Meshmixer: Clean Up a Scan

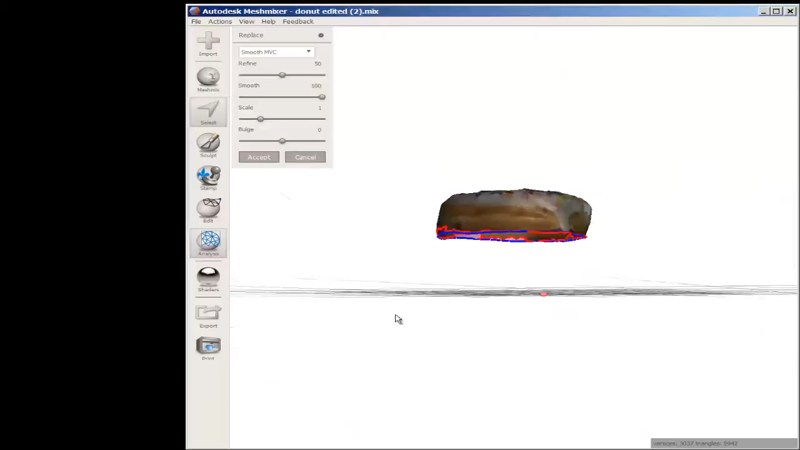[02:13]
but these red lines tell me that mesh mixer can't do it.